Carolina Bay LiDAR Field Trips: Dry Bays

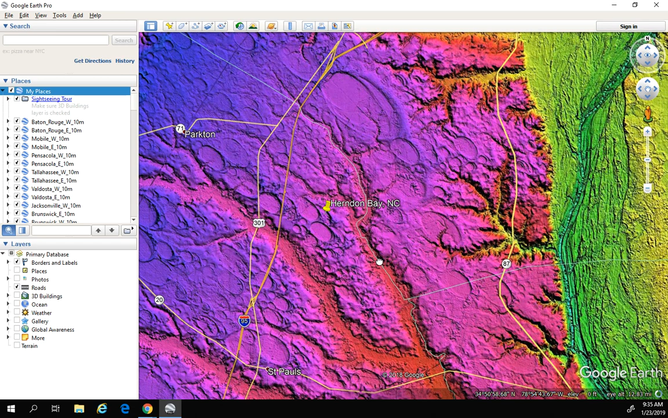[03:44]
And then right across the river here, and this is interesting to me, right across the river here, we have Howard Bay right here, which is very interesting because this bay is actually in one of these floodplains that we talked about in some of my previous videos. And there has been no evidence of this ever being a pond or having contained water before becoming a bay, even though it looks like it should have been, like we should have had plenty of water running through here at some point. So very interesting that this pond here shows no evidence, while this pond over here,
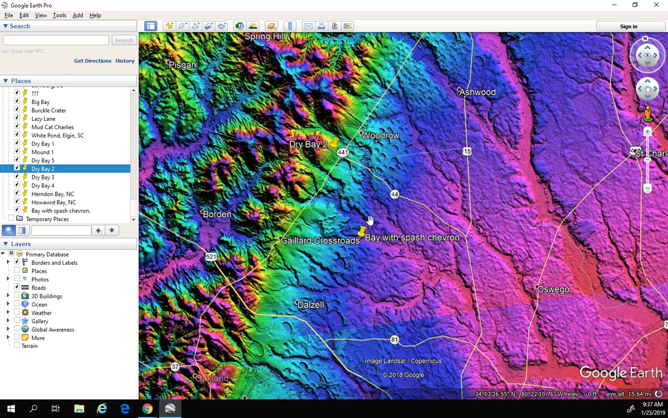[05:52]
I don't think any of these contained water. However, and I'm going to come back to this one later on, here is a very interesting Carolina Bay that I'm going to come back to, and I might even do a whole video on this one, where we have a bay with a splash chevron, which is very, very interesting.
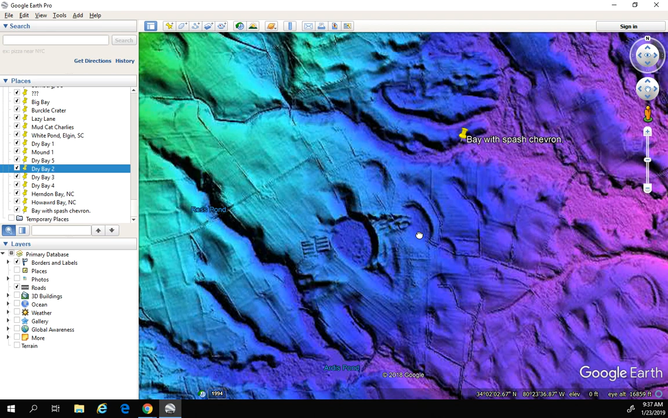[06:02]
And here's another one here, too, that looks like it's been worked over quite a bit. So we'll come back to that later. But, yeah, all of these, basically what I'm saying is that I think that this one did contain water, and that water and sand was splashed out. But these over here I don't think had any water in them at all. You know, again, they just look like they were hole-punched right into the sand.
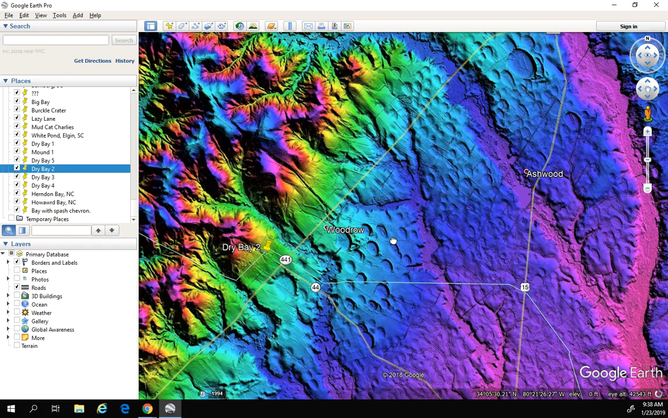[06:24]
All right, let's head out. Now, this is neat.
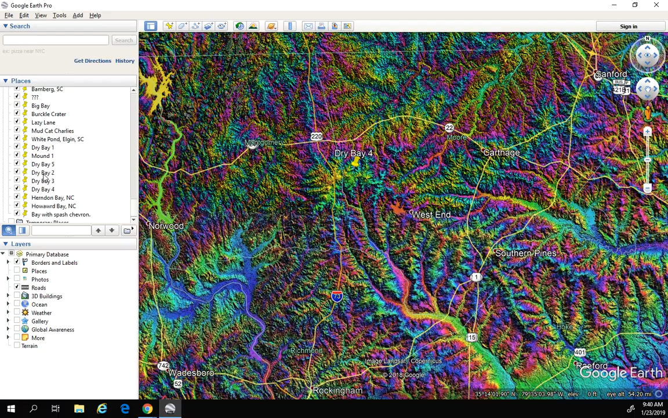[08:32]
And then the last one I wanted to take a look at is a sand ridge down here just west of Columbia, South Carolina. It's still well into the Piedmont here, the upper portion of the Piedmont. And let this catch up.
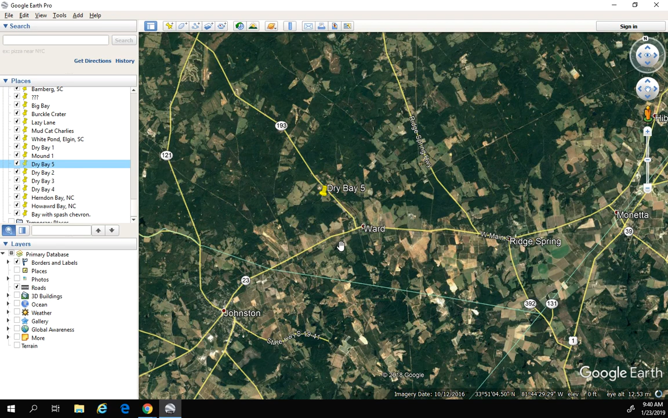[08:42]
And let me click off of this, too. You can see here, you know, this whole entire sand ridge is peppered with these Carolina Bays. And the rest of the area here, the ground was too hard.
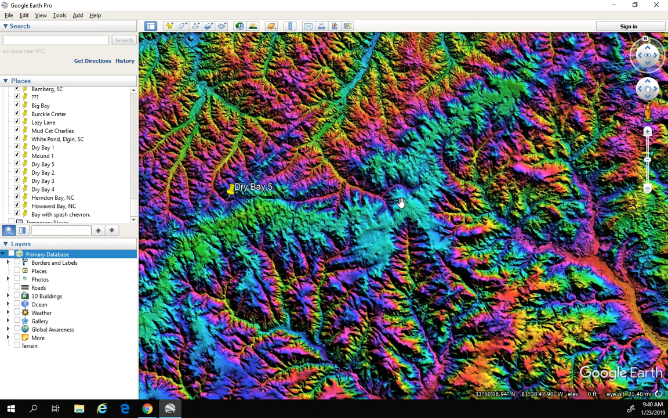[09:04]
You know, it didn't absorb the impacts like, you know, these sandy areas would have. And so, again, I don't think any of these were ponds. I think that they just happened to be in the right conditions to form a Carolina Bay.